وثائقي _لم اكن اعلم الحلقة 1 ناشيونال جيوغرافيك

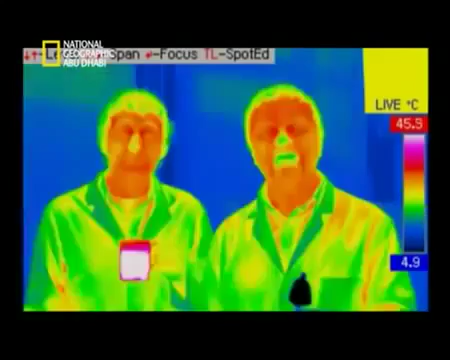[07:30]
On screen: scale top 45.5°C, scale bottom 4.9°C
الاشياء الساخنة تعطي الكثير من الاشعة والباردة تعطي كمية اقل ويمكن لهذه الكاميرا ان ترى تغييرات الحرارة
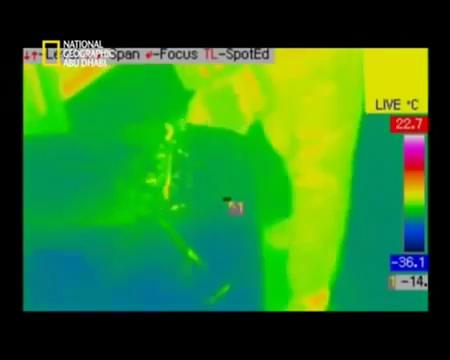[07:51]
On screen: scale top 22.7°C, scale bottom -36.1°C
لكنها تنطص الحرارة من الاحتكاك باسنان المنشار انتم ترون الجليد يسخن اجل اللون اخضر اجل